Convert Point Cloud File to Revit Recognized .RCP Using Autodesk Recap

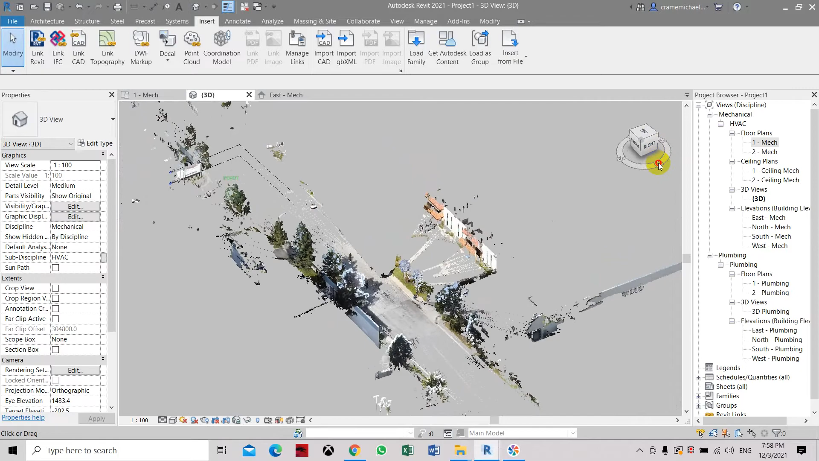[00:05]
this is how to use autodesk recap to convert the point cloud file I have
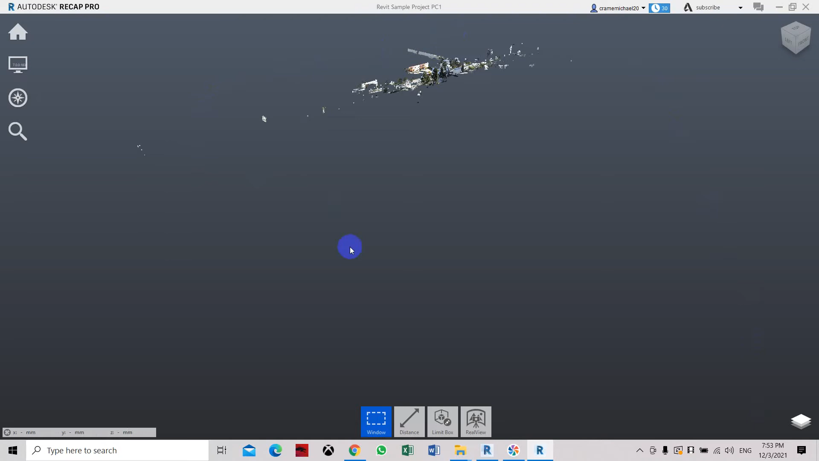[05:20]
it's a little bit blurry you have to zoom in so
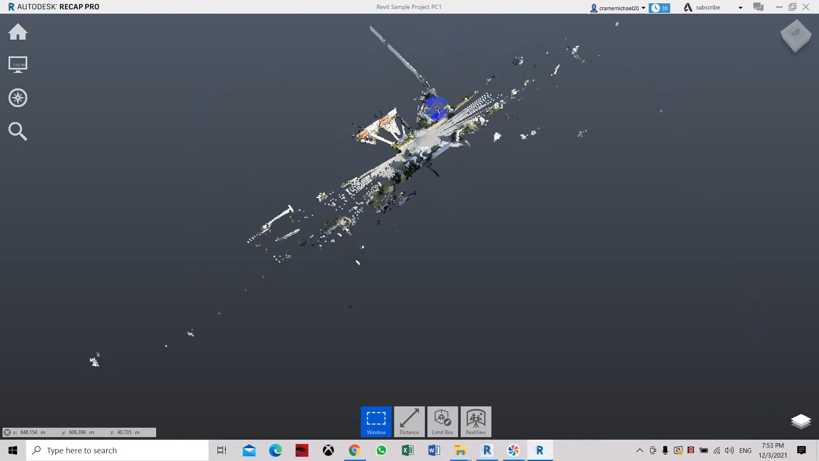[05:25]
this is the scan file of the part part that we have just converted from point cloud p57 to
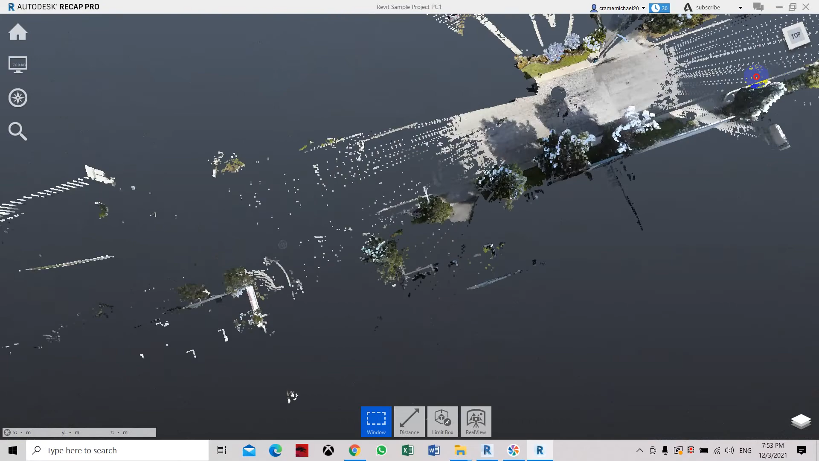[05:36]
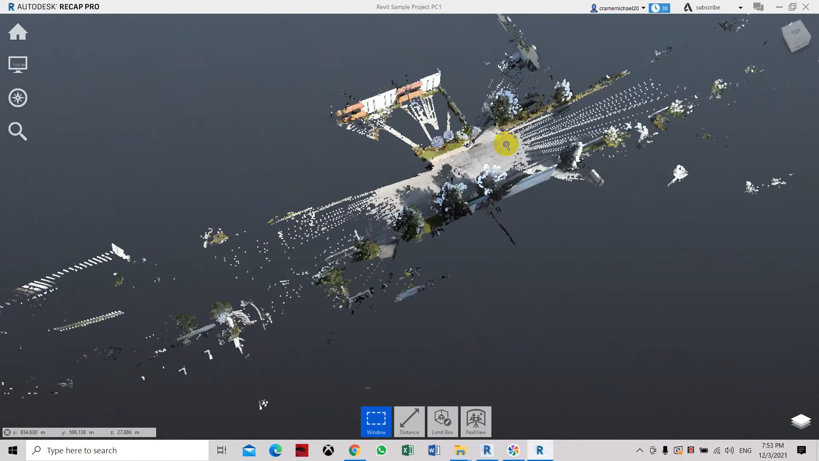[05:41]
e2o rcp file so we will save it as a this is what we can only see on the display this is the scan file and this is the image that it has given us
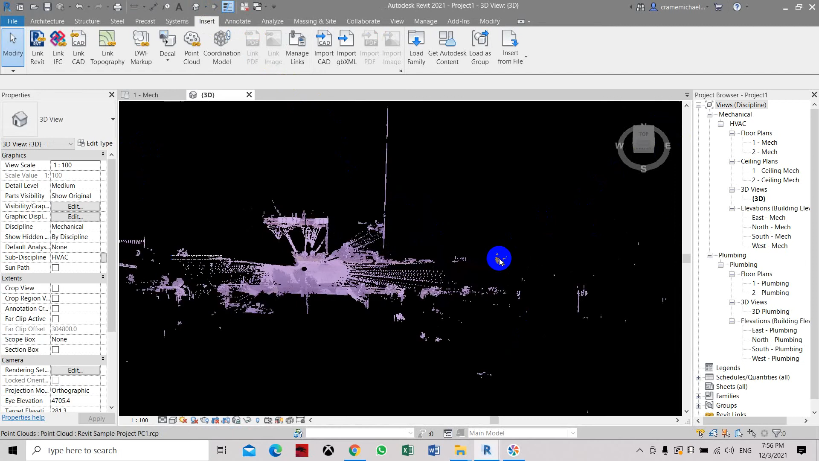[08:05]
This is the object and the image that has been created by the point cloud
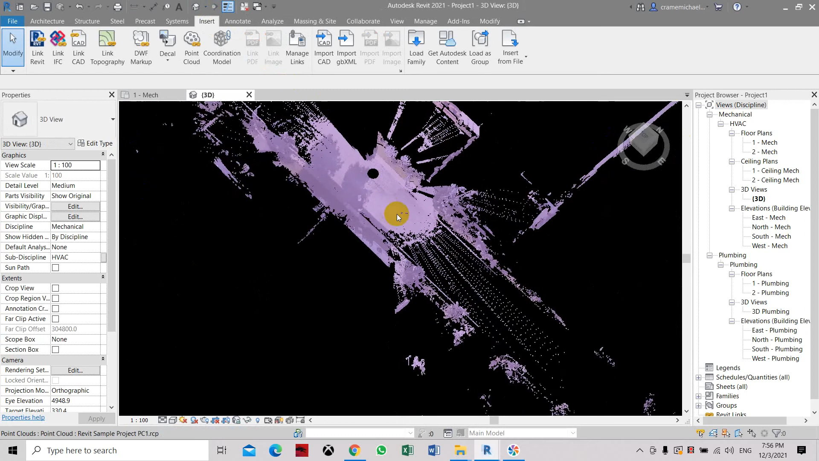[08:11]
or scanning using the point cloud.
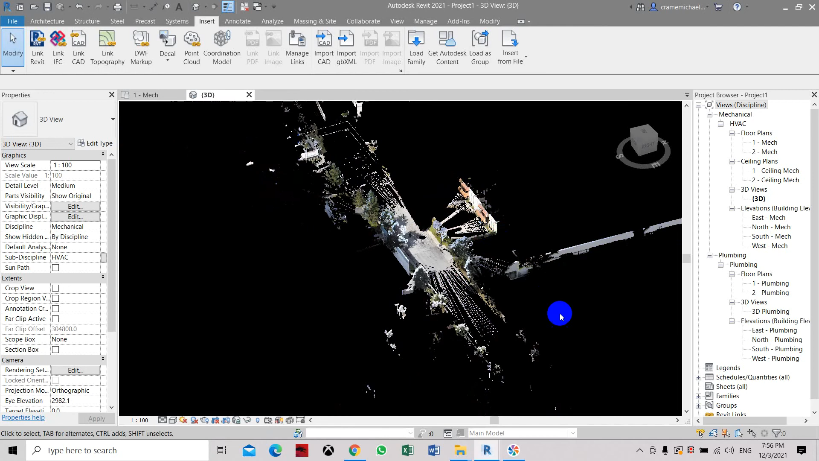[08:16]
So here we are going to the level so you can see the difference.
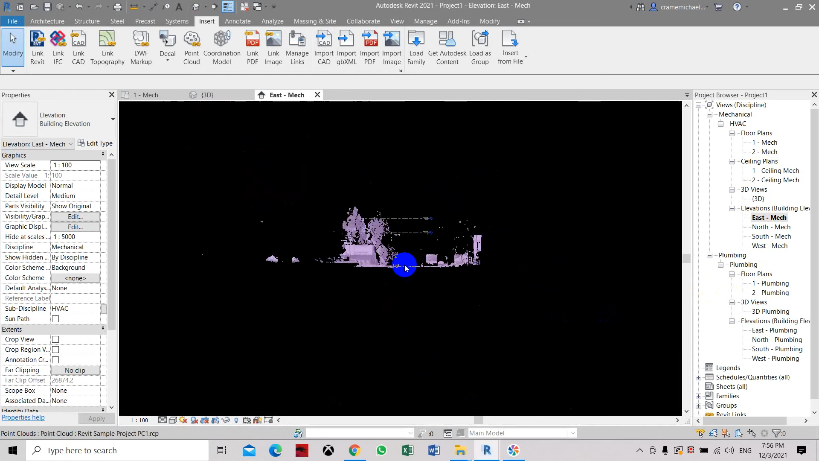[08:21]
So now it's actually located on the lower than level one so we cannot see it.
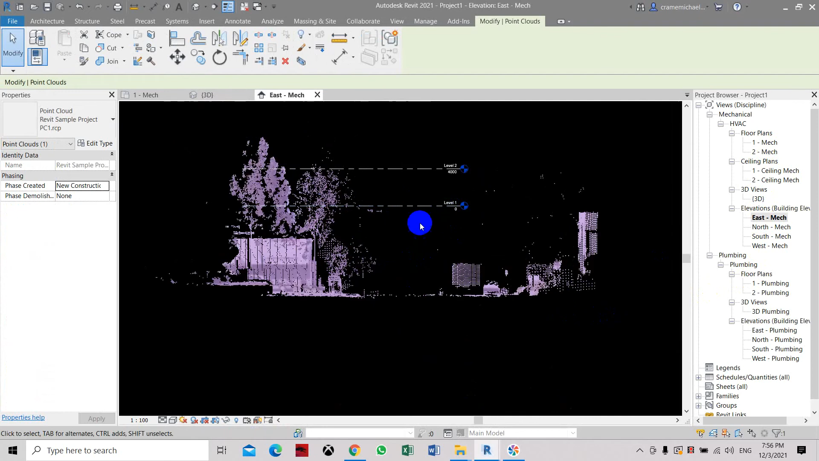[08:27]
Let's select the file, move it, select the elevation.
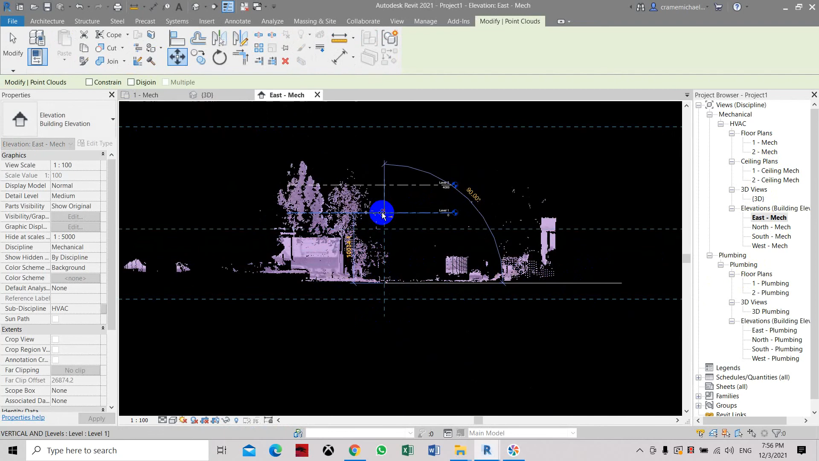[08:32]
Then let's go to level.
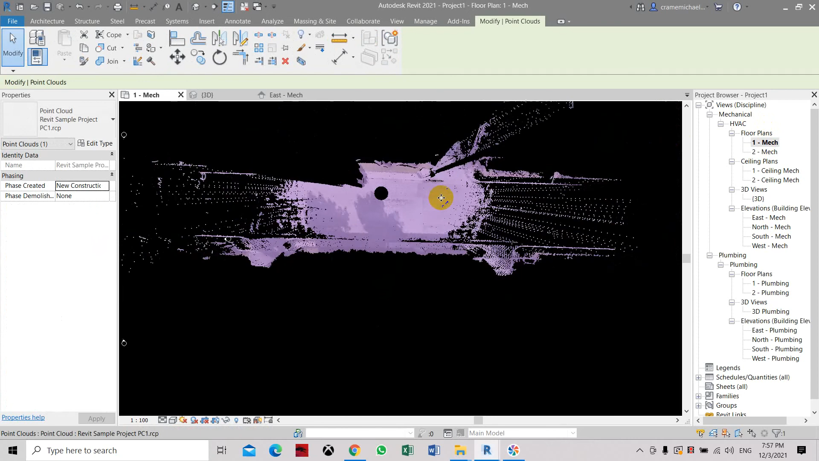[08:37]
Here you can see the display, the road and some of the images.
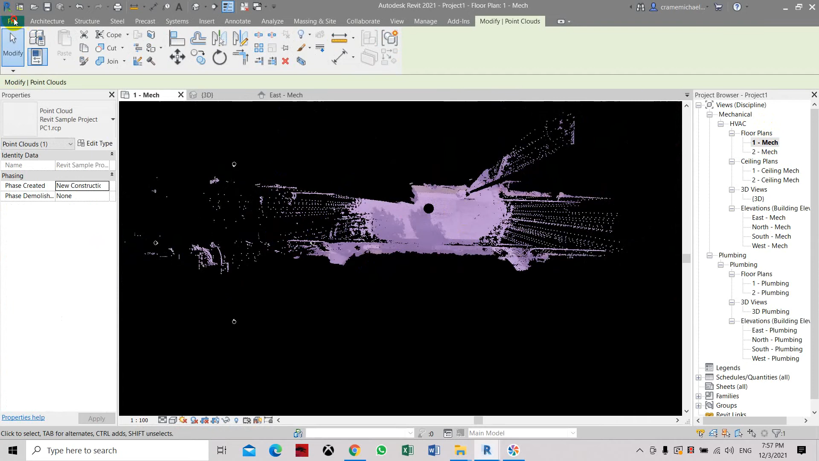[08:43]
Let's set the options to a
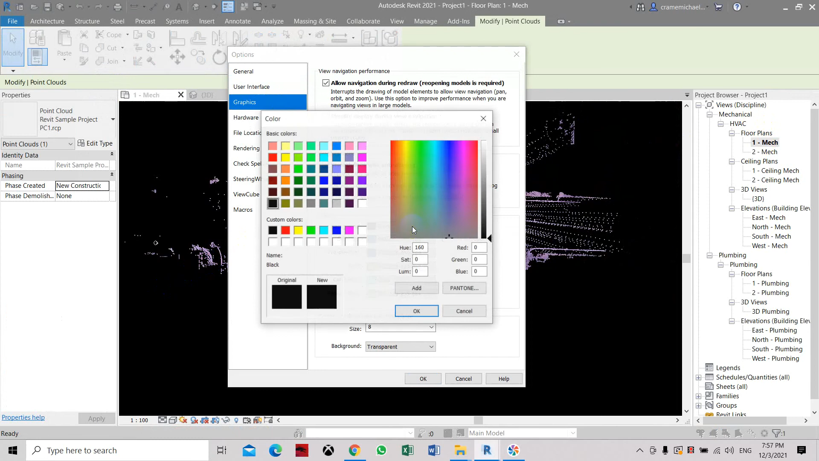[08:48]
more lighter color. So let's see if we can make it.
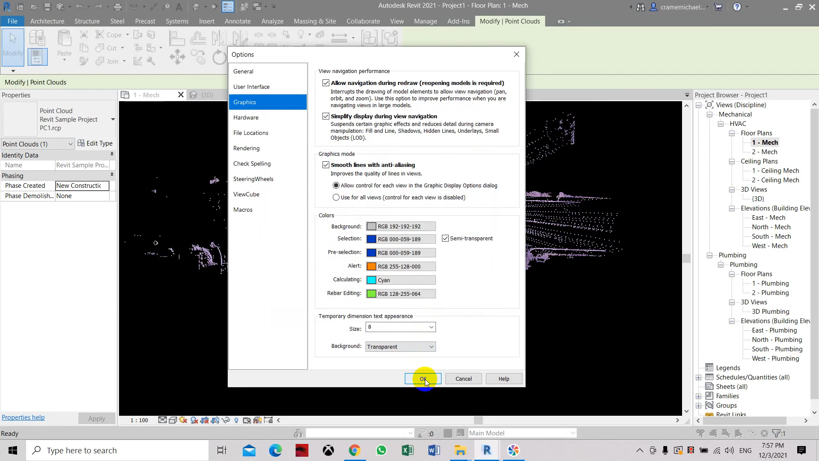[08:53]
We can see the graphics or images here.
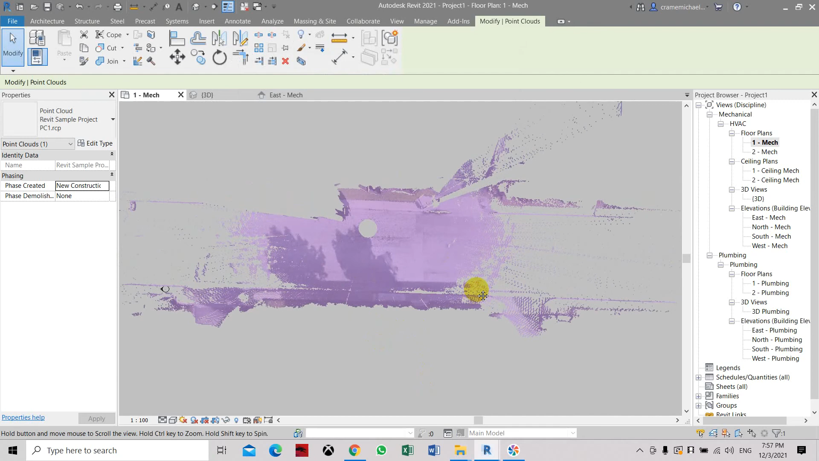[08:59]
So it's still the same but in 3D it's much more clear. You can see the images, the trees,
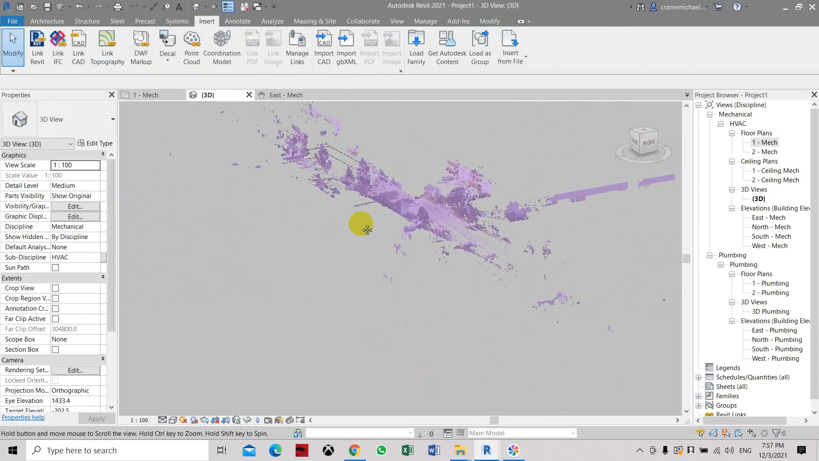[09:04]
part of the road and the parking areas.